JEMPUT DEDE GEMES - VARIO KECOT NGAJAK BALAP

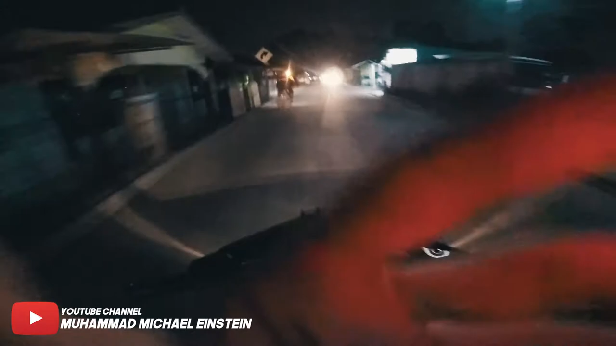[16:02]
kali ini ada orang barbar, anjir ngetahun naik vario ke kebutan padahal gue duluan yang nyusul yang di depan, tapi dia kayaknya panas sama gue jadi gimana ya,
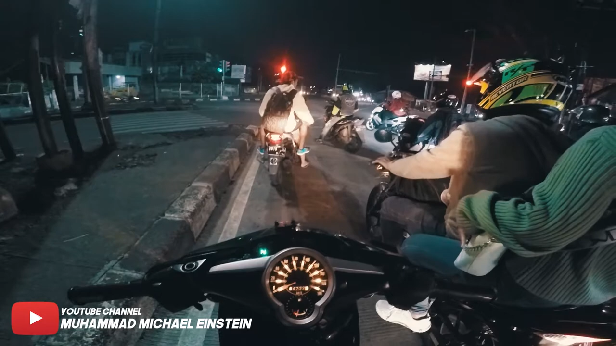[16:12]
ini kita lawan apa, baga ya tapi gue males ngelawan-ngelawan misalnya gue pengen balik anjir, ini gue udah ingusan, goblok aduh, aduh ngeri ya anjir gak usah dilawan dah, kita nyantai aja kali ya ya dia kesono ya gak bisa ngelawan dah oh cat aduh, itu tadi gila barbar banget orang